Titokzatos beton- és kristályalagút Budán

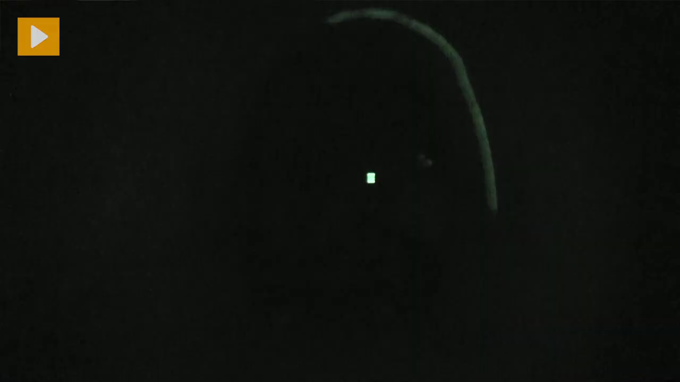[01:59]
és a visszaverődésből feltérképezi a körülötte lévő világot.
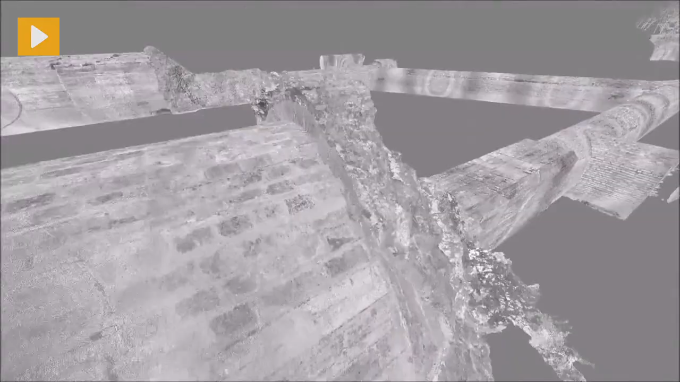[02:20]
Csak nem erre is egy metrót akartak építeni?
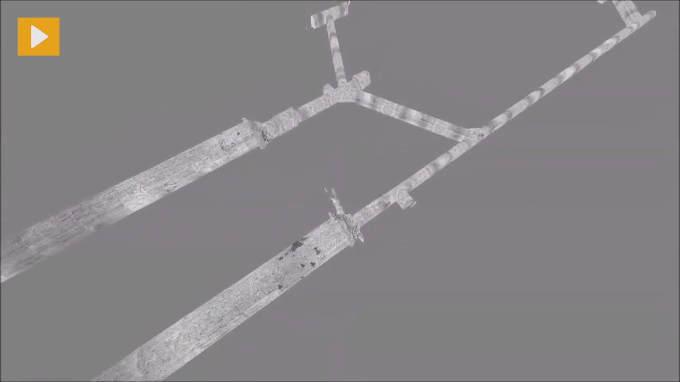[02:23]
Nem valószínű, de olyan technológiában készült. Tehát, hogyha bemegyünk, majd fogjátok látni, hogy ilyen 5 méter átmérő hatalmas nagy betoncsővel lehet haladni 100 méteren keresztül.